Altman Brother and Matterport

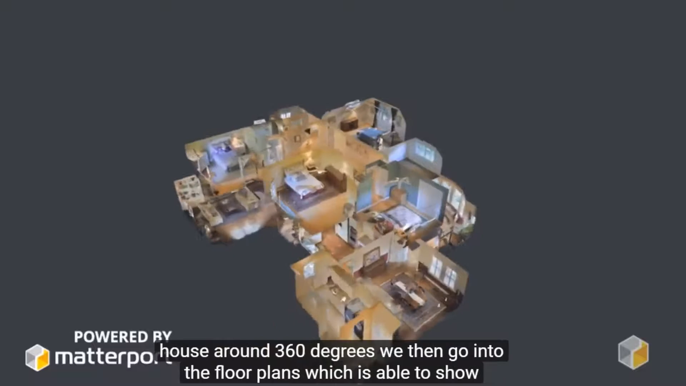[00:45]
We show them a dollhouse view which is able to turn the house around 360 degrees.
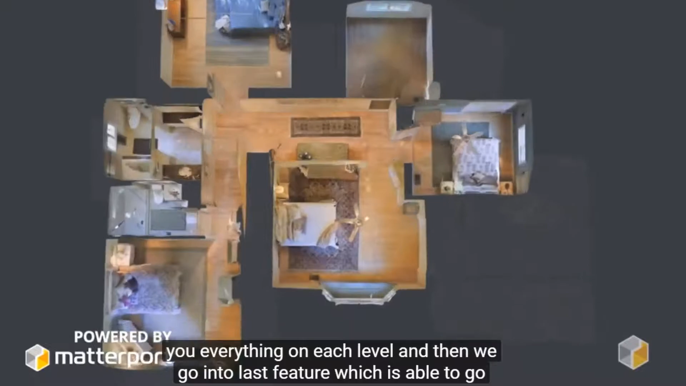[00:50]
We then go into the floor plans which is able to show you everything on each level and then we go to the last feature which is able to go from floor to floor to floor.